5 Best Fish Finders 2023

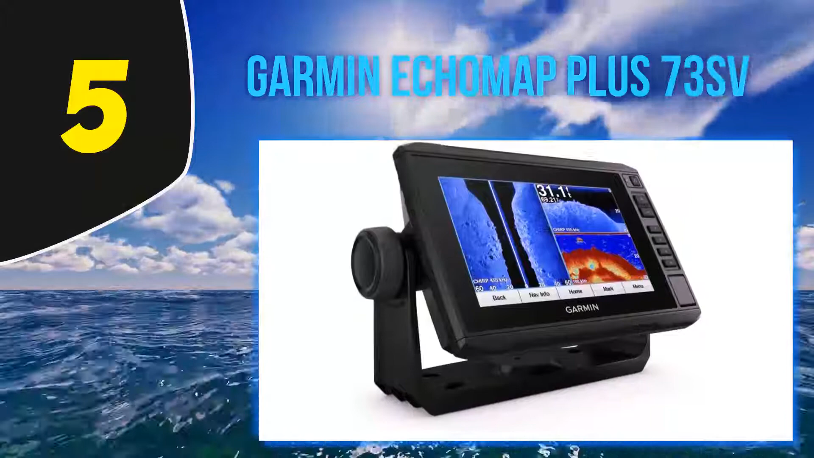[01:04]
Additional sonar features include A-scope, fish symbols, sonar recording and rewind, circular flasher view, bottom lock, and others. The unit comes with a 5 Hz GPS receiver and features preloaded US Lekevu charts, primarily designed for inland fishing. The Lekevu HD Ultra is also available, but note that this Garmin unit is incompatible with Navionics. There is also the Quick Draw Contours feature as well as Sail Assist.
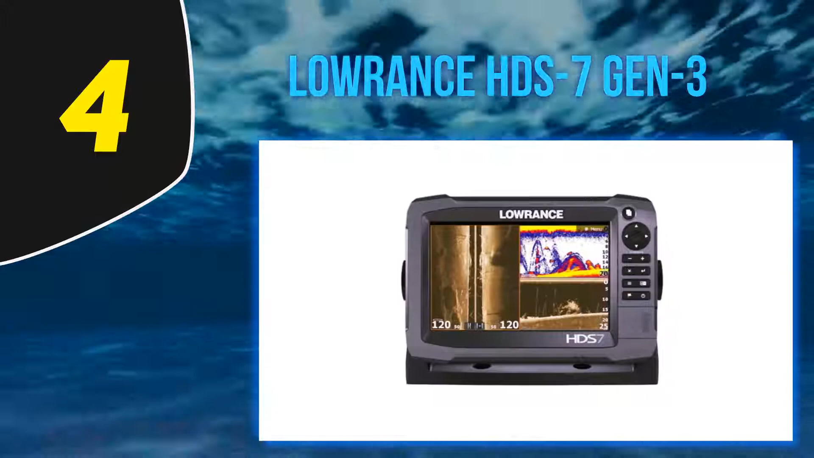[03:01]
CMAP Max N Plus, TopoSight, and others. The built-in GPS has a refresh rate of 10 Hz and WA Zegnos corrections. The chartplotting tech allows for 3,000 waypoints, 100 routes, and 100 trails. The unit has 2 microSD card slots, Ethernet connection, and NMEA2000 port. It also comes with built-in wireless connectivity. Halfway of my list at number 3. Raymarine Dragonfly 7 Pro.